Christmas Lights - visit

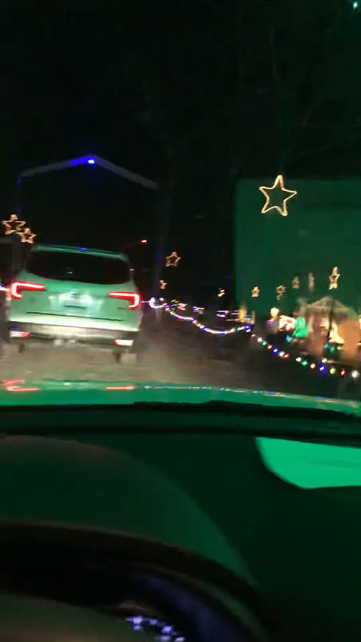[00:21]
Goodness gracious, Jesus Christ, it's so beautiful. Look at that one.
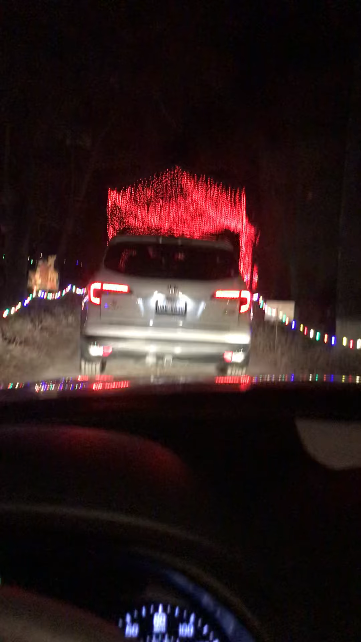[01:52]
gorgeous. Look at the red light. Let's go. Look, red light. Red light. Oh my goodness.